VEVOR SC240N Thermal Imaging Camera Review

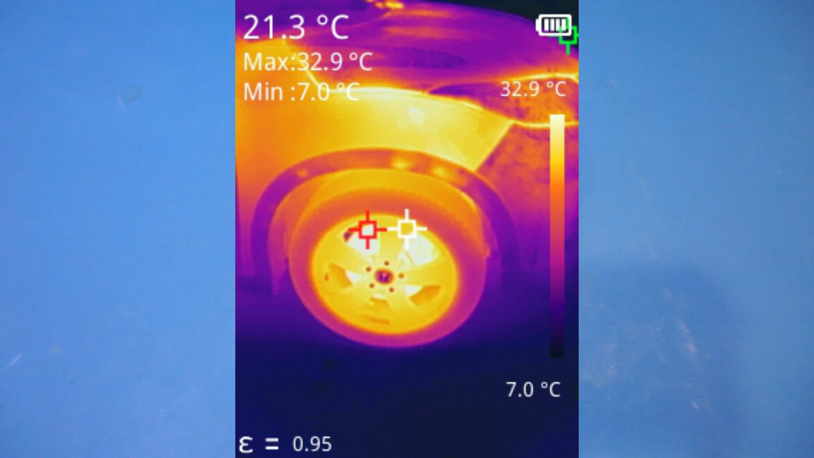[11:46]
On screen: spot 21.3°C, max 32.9°C, min 7.0°C, scale top 32.9°C, scale bottom 7.0°C
And the boot-up speed is on the slow side, as I mentioned earlier.